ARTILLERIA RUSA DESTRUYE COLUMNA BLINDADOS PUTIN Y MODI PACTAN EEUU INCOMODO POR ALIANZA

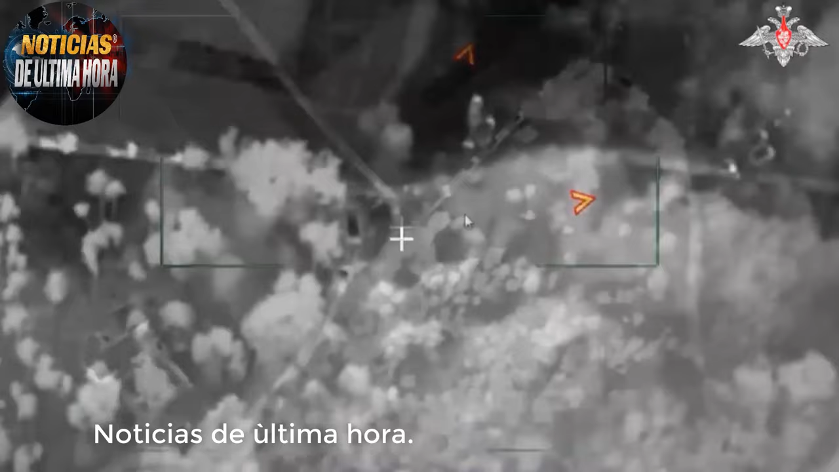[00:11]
de las Fuerzas Armadas de Ucrania en la provincia de Sami. El equipo militar ucraniano fue descubierto por medios de reconocimiento rusos en el pueblo de Stetskovka,
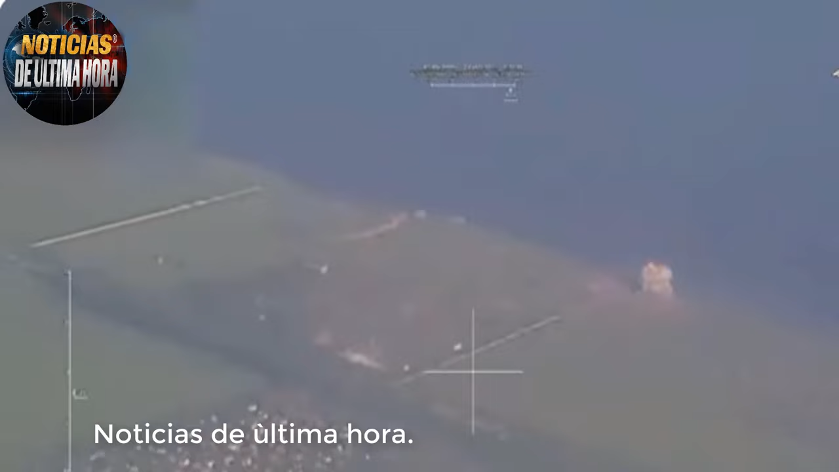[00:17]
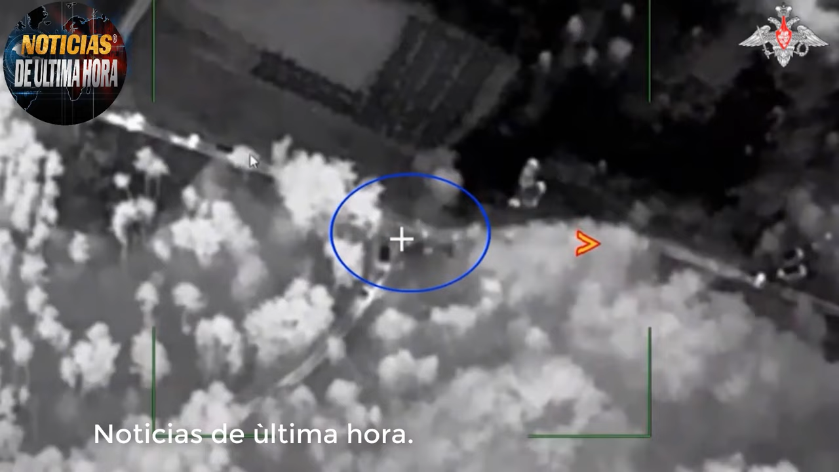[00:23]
tras lo cual el ejército de Rusia efectuó un ataque con el uso de un sistema de misiles táctico y operativo Iskander M.
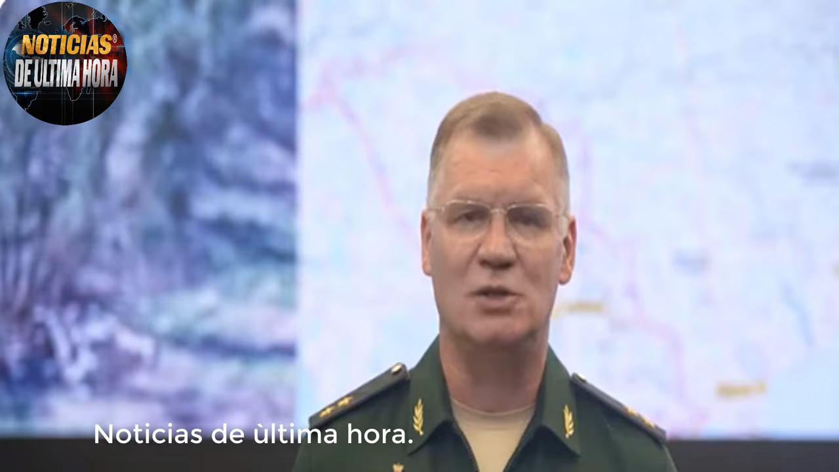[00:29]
Como resultado del ataque fueron eliminados 20 vehículos militares para el transporte de municiones y personal de las FFA de Ucrania hasta 65 efectivos ucranianos,
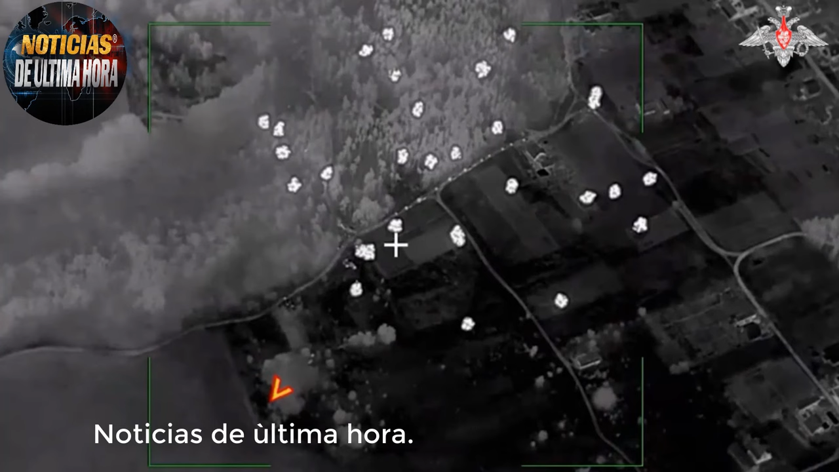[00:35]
así como un almacén de municiones de artillería, detallaron desde el Ministerio ruso.
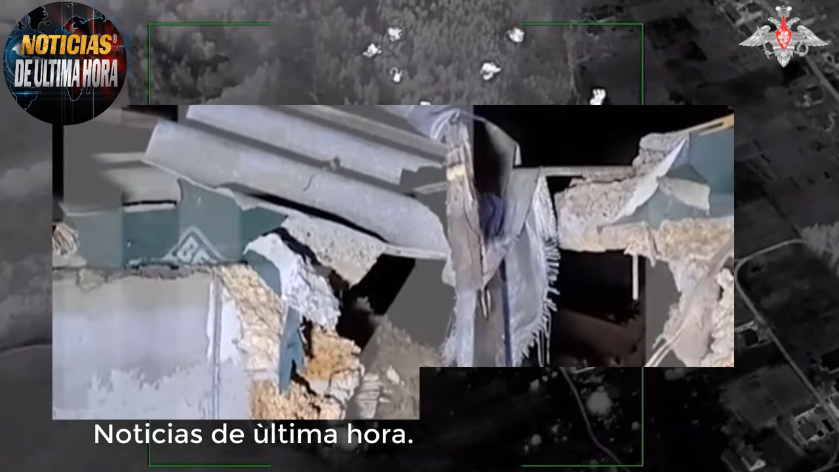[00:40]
En el Ministerio de Defensa de Rusia,
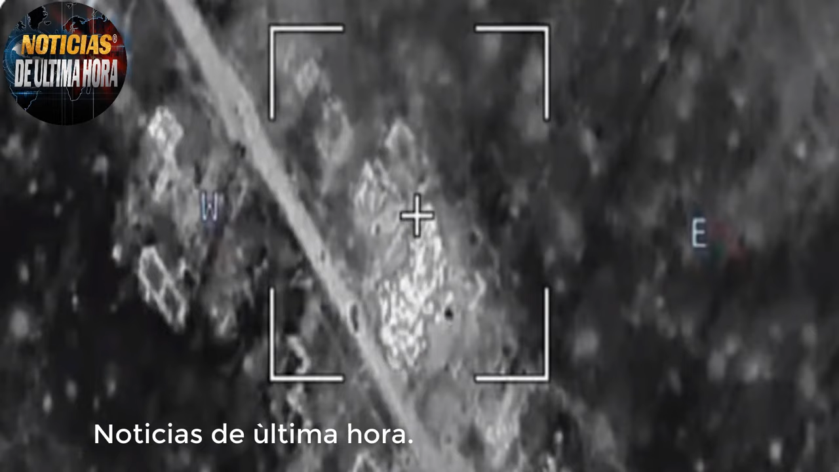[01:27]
y que todos los objetivos han sido alcanzados y destruidos.